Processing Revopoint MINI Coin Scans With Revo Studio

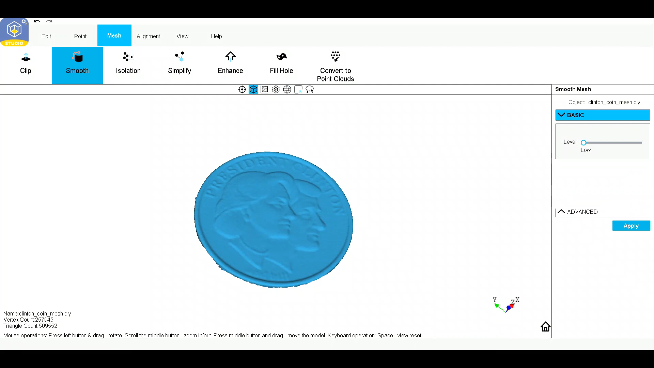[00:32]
I'll be doing a lot more and then I'll move on to the jewelry and see what I can do there but these look pretty good
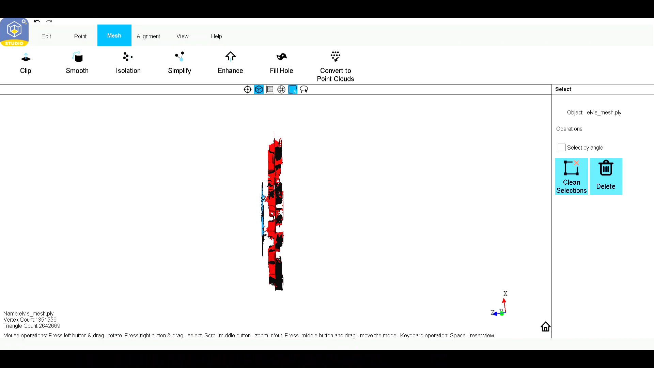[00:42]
in Revo studio so I thought I'd use this as a vehicle to display them
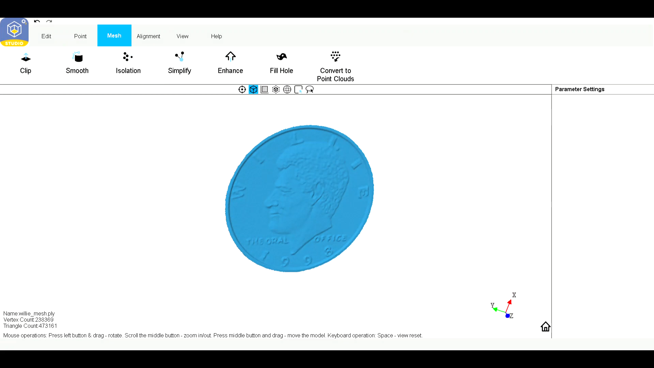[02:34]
And there's Willy Boy. Bill Clinton.